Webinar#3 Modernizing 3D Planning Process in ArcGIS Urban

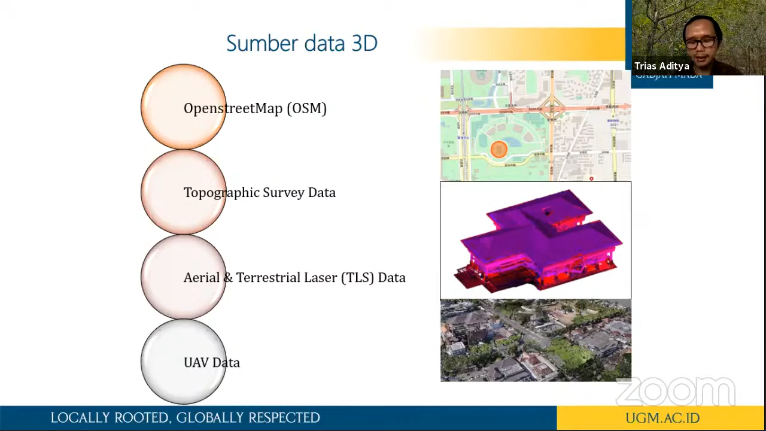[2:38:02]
Atau menggunakan terrestrial laser scanner. TLS misalnya, itu yang nomor dua di tengah itu. Atau menggunakan drone juga bisa buat model 3D-nya, meskipun ya perlu banyak editing setelah dilakukan otomasi.
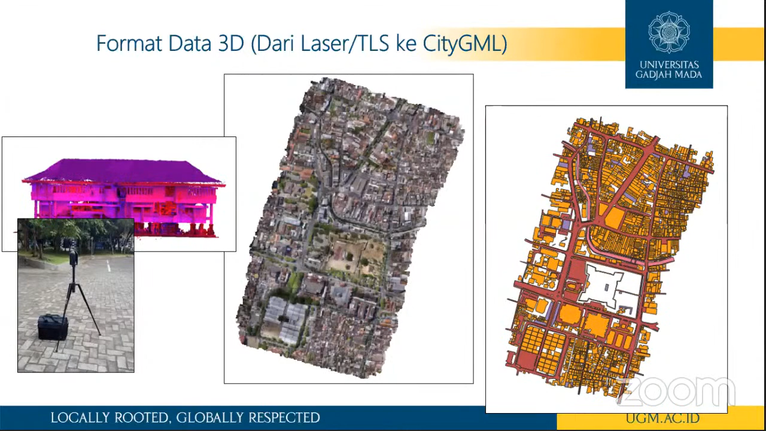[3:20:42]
Kalau yang kanan, ini contoh misalnya, menggunakan drone, ya, kemudian dikombinasi dengan data bidang tanah, PBT, yang sebelah kanan itu PBT, di Surakarta. Kemudian ini dibuat oleh Mas Dani, ini, ya, tim kami, itu bagaimana kemudian sekarang ini di visualisasikan di game engine. Jadi mesin game itu biasanya kan kita mesin game itu ada Unity, ada Unreal.